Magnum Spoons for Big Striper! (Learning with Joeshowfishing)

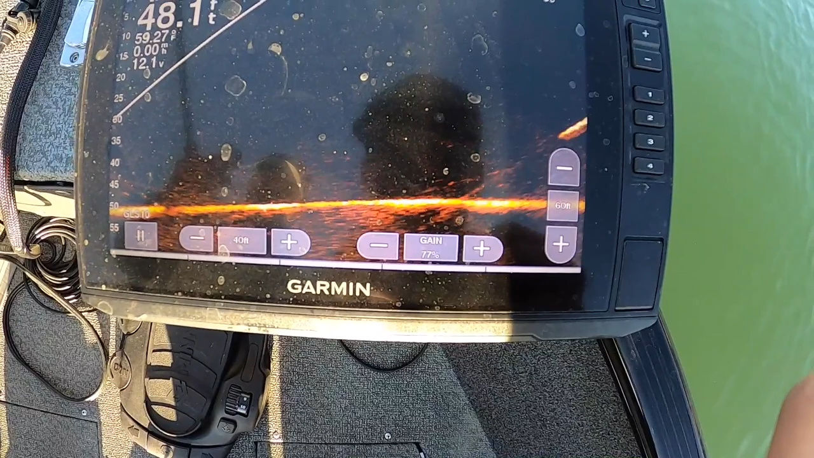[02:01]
On screen: depth 48.1 ft
That's so cool. There you go. Right there. Yeah. You see how it's going like 25 feet forward? Yeah. It goes where it wants to. Oh, you can see her line too? Yeah, you'll see a fish following. You see a fish following it right there? Yeah, yeah, yeah. You see that fish following? That is so cool.
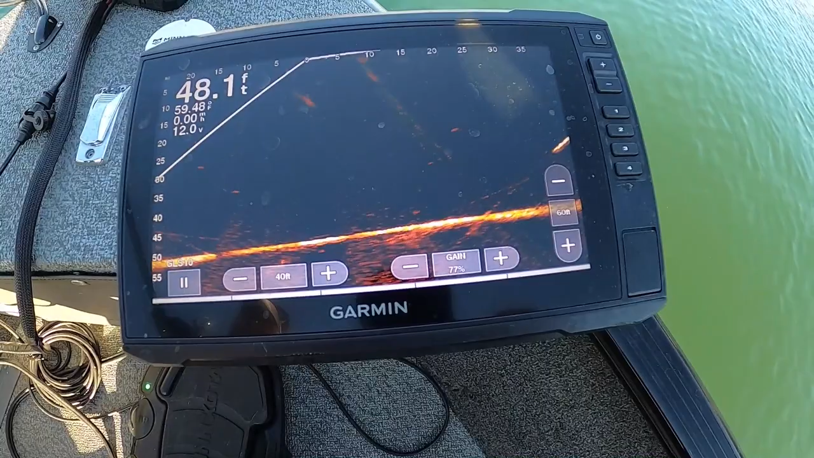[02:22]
On screen: depth 48.1 ft
You see fish cruising right there too?